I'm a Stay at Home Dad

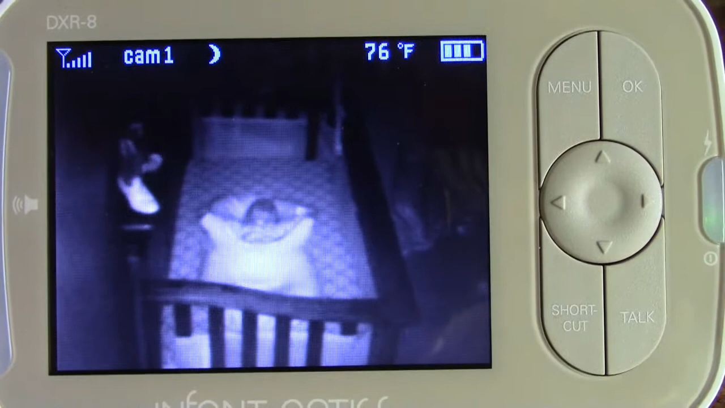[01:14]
And he's awake. And this is my favorite part of the day.